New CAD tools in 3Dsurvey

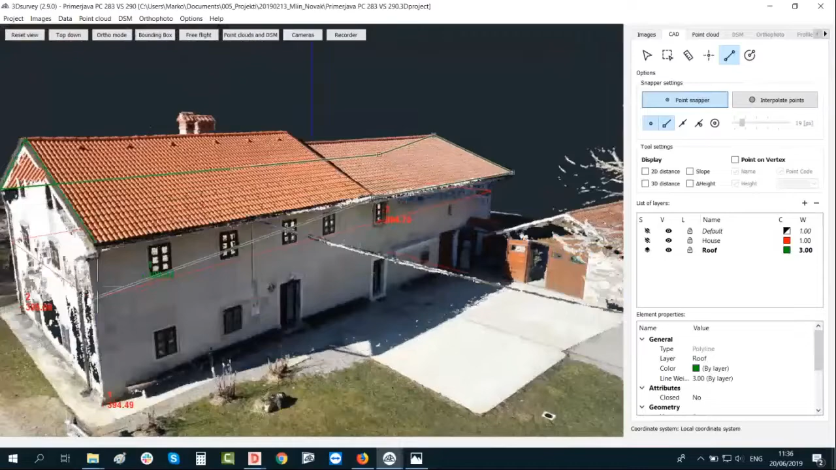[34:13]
And my endpoint in addition, so we need to wait for the red square. Here it is, and we finish the connection.
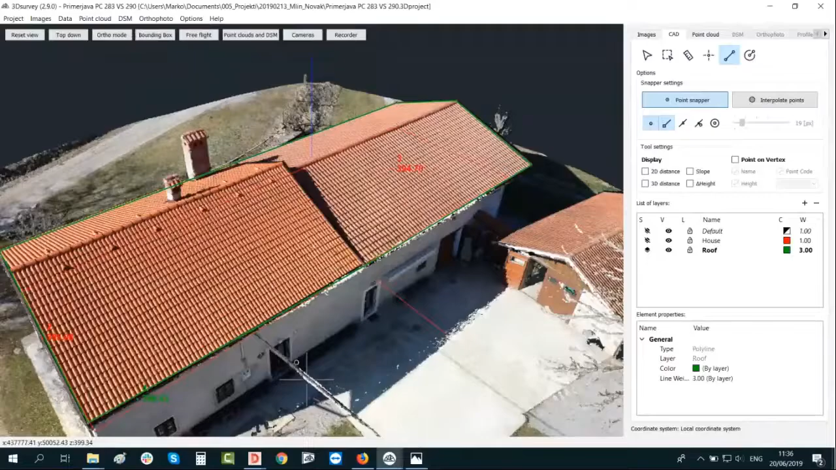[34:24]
Okay, so the roof is done. Then let's go and connect also the middle parts of the roof,
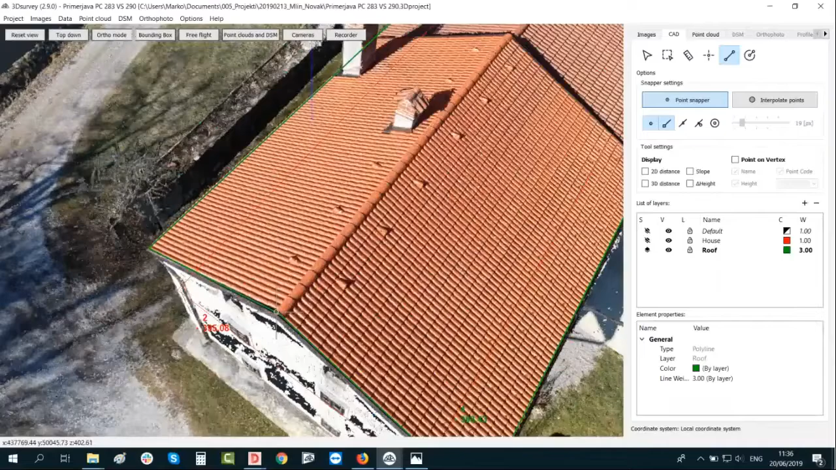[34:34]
like so.
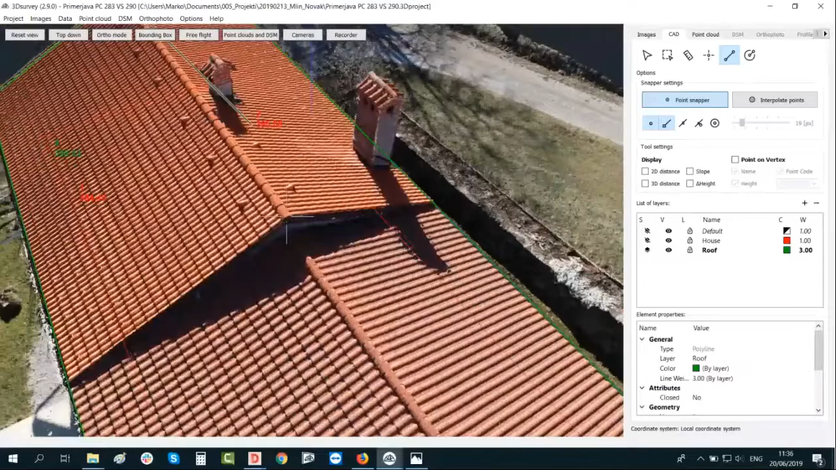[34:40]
Here. And finish it on endpoint.
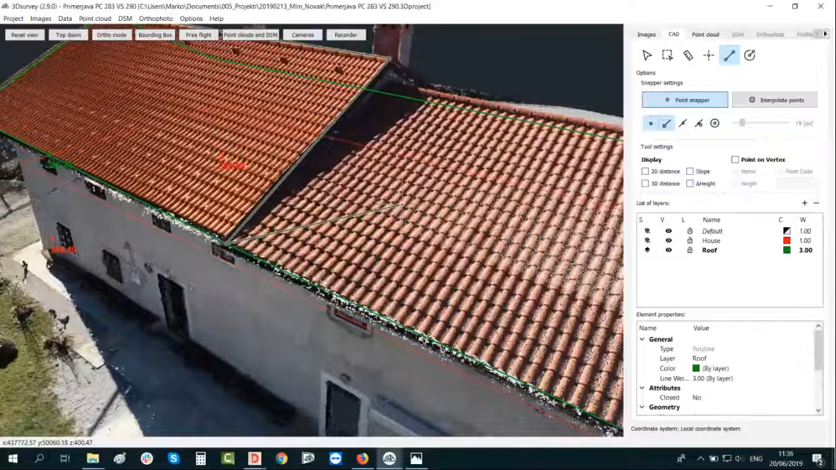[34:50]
Right mouse click to finish the line. Once again, drawing on endpoint. We have here also endpoint. Here is another, like so. to the endpoint.
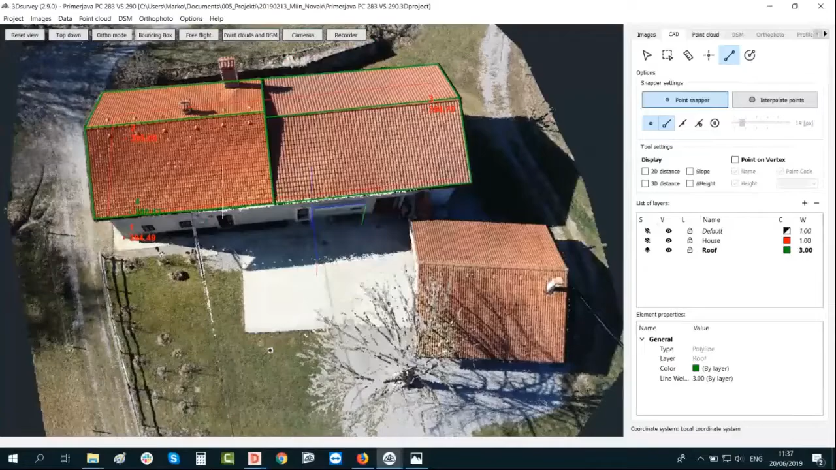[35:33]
Once again, don't forget, let me try to do a small mistake just to show you more realistic.
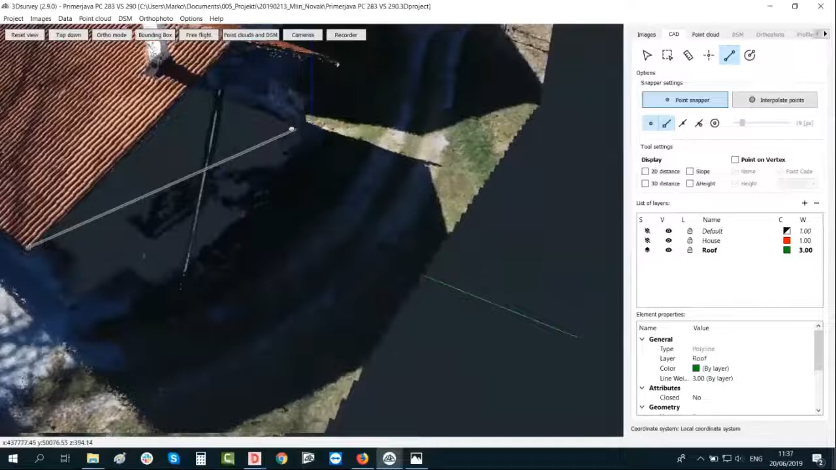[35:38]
So usually what happens really, really quickly, if we have also points on the back. Okay, I did it perfectly here.
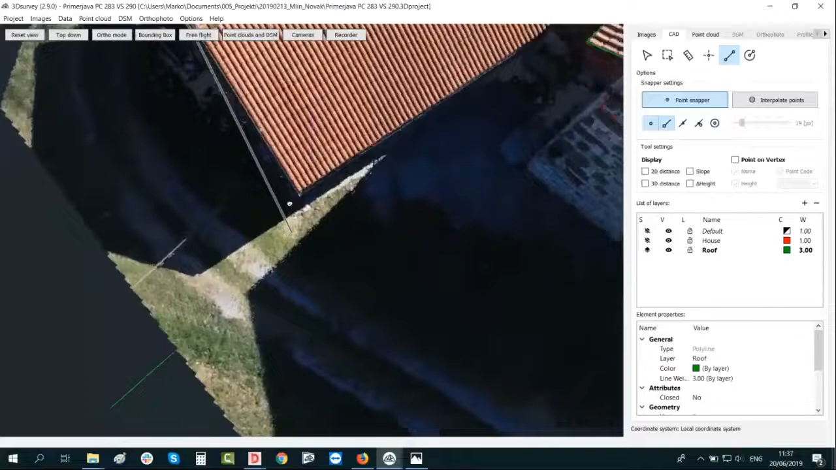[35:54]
Let's go maybe like so.
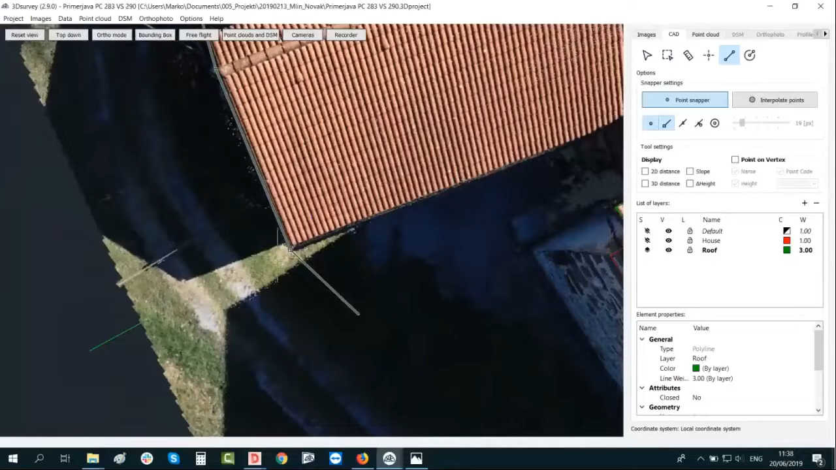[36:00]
Okay, I'm doing great snapping. But what I was trying to show you, if you don't connect it like so, it's great to rotate the model always.
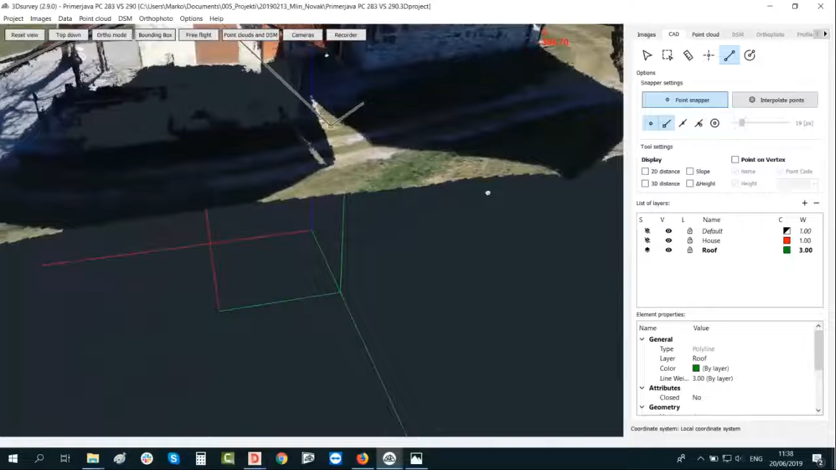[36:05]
Then you immediately see, okay, I did a mistake.
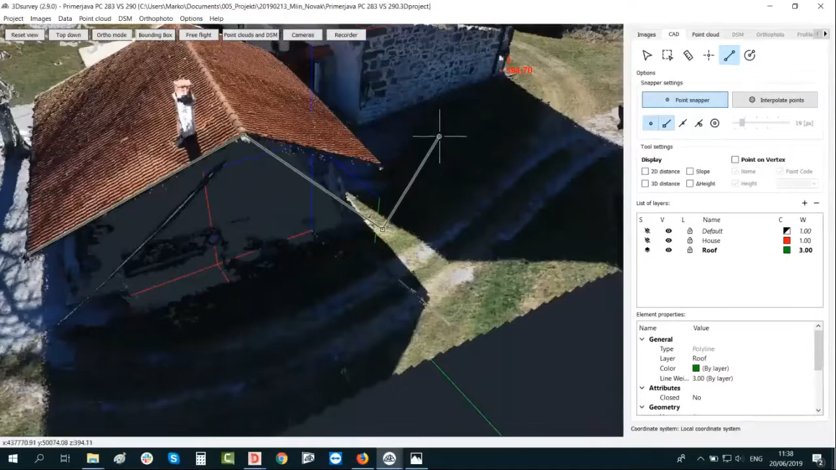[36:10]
Just click on backspace, correct the position of it,
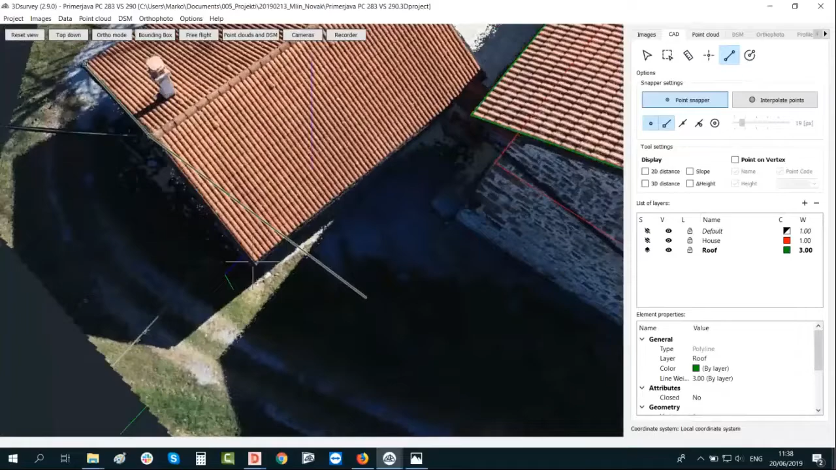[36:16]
and correct it.
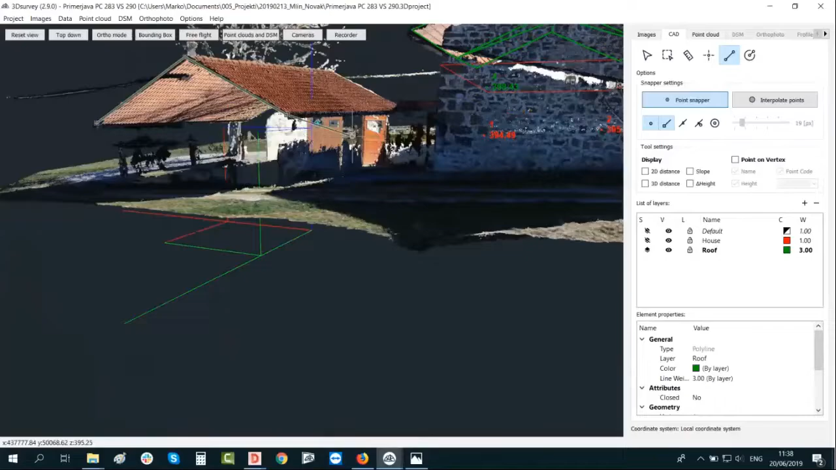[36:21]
When you would like to finish, right mouse click, and that's it. Okay, cool.
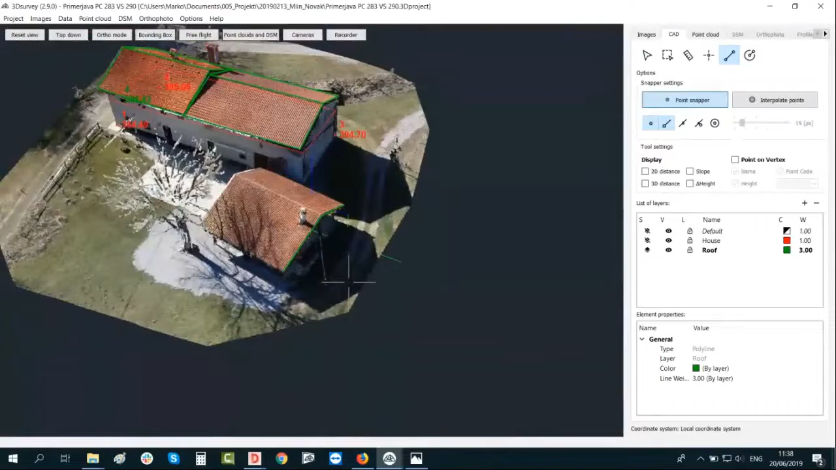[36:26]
So this was about the drawing.
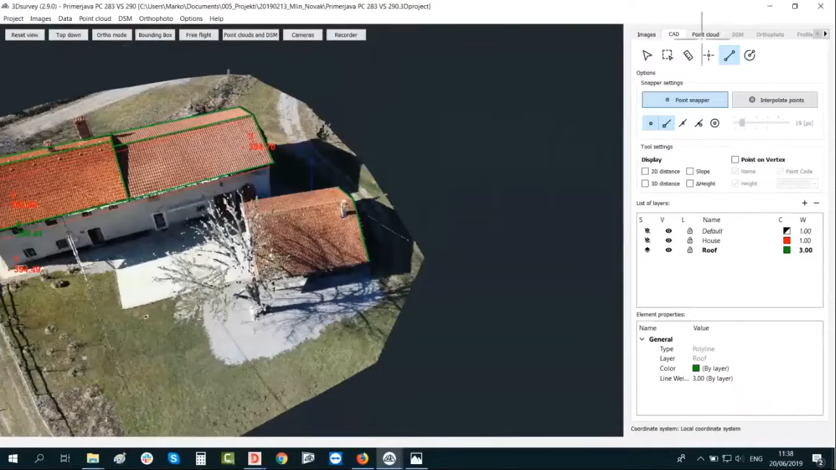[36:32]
Then let's see those 3D lines without the point cloud.